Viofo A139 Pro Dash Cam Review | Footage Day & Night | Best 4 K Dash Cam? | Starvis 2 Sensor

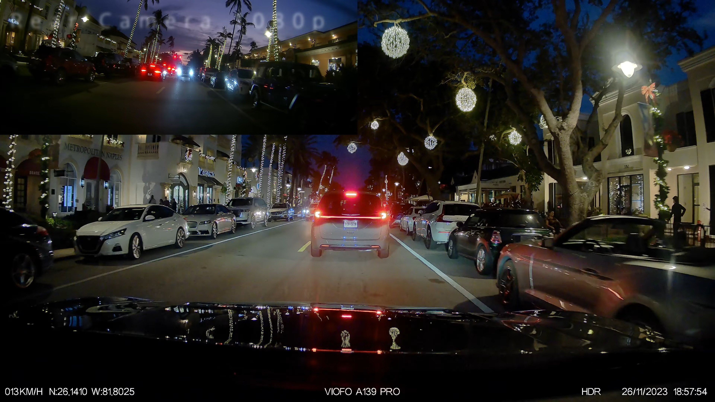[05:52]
On an illuminated street by night we have very good visibility and we can clearly see all the license plates.
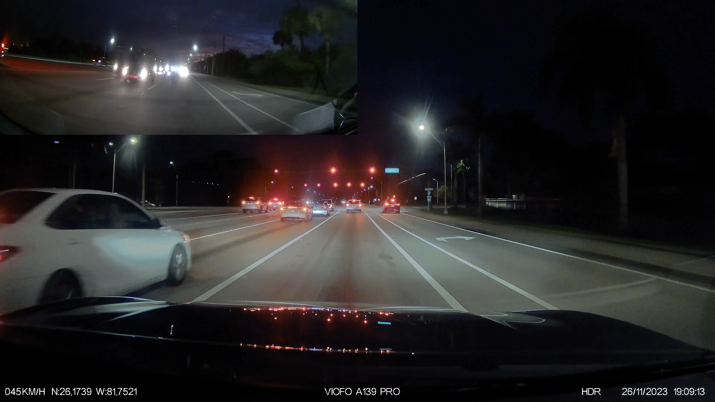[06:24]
And now let's take a look at the image quality by night at an interstate that is not illuminated.